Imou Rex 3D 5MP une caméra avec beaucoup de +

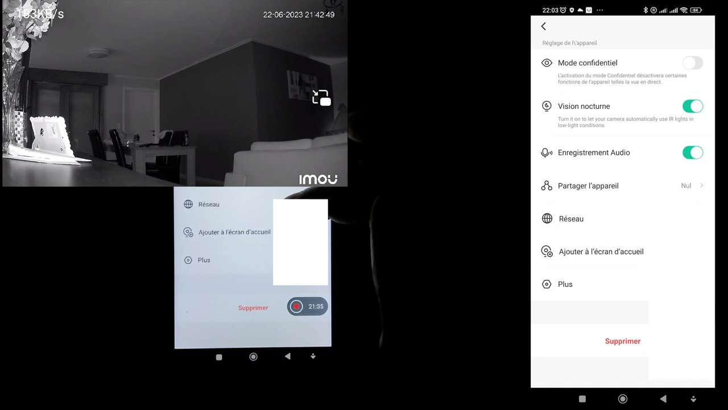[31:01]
donc ça c'est pour mettre un raccourci sur votre téléphone c'est pour faire genre un onglet comme une application pour accéder rapidement à la caméra et d'en
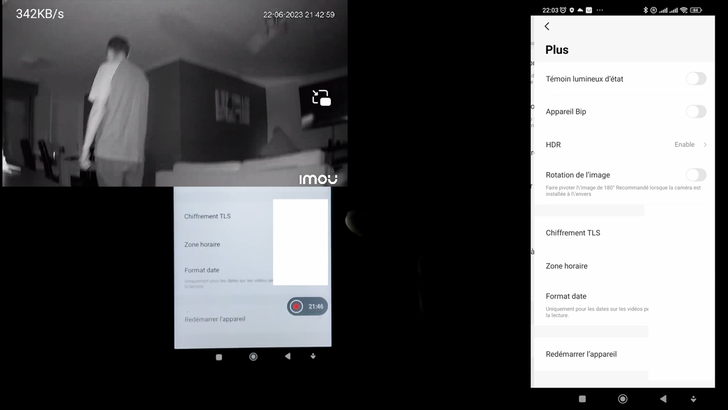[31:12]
plus on a le témoin lumineux d'état moi j'ai désactivé comme ça on ne voit pas le témoin lumineux
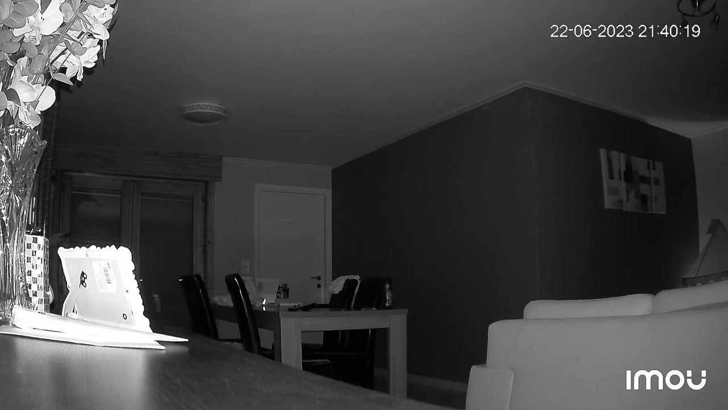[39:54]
donc la caméra a une très bonne vision de nuit ça j'ai bien aimé donc pas de vision de nuit en couleur puisqu'elle n'a pas de projecteur mais la vision de nuit est vraiment de très bonne qualité
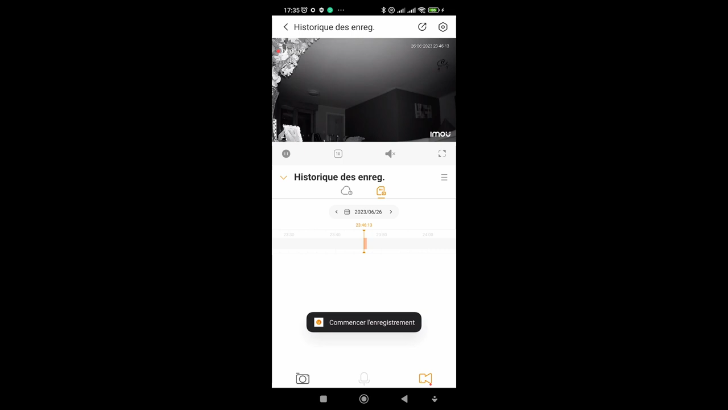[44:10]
d'enregistrement faire plusieurs étapes pour juste récupérer la vidéo c'est un petit peu
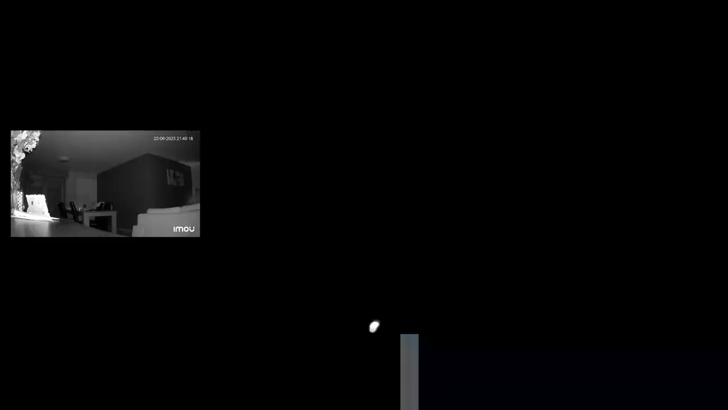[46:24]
faire du bruit je préfère les alarmes plus discrètes on a aussi la vision de nuit qui est
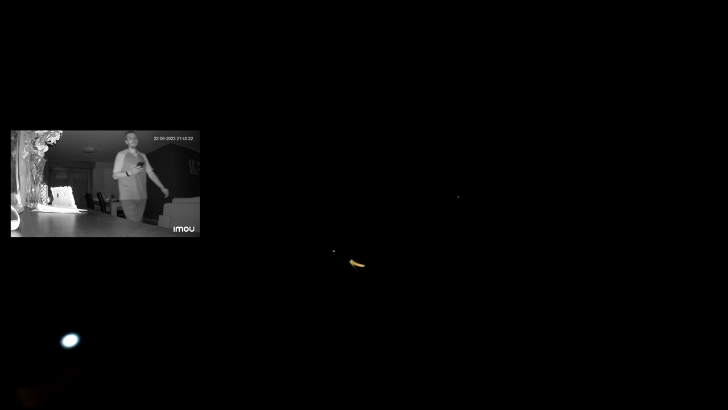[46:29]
très bien avec comme je vous ai dit au départ la caméra est full black donc on la voit
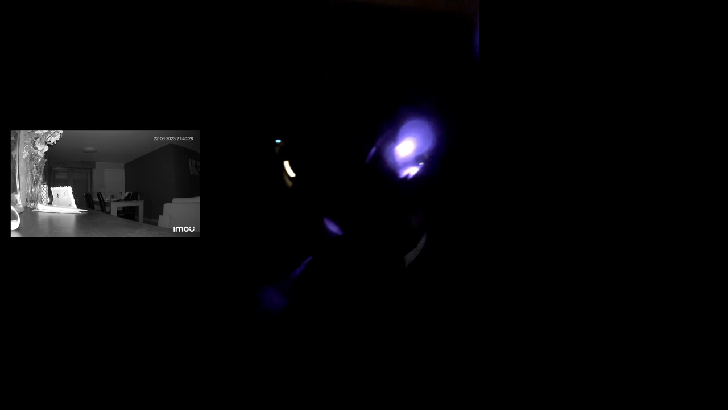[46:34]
pratiquement pas la nuit mais on a la lumière LED infrarouge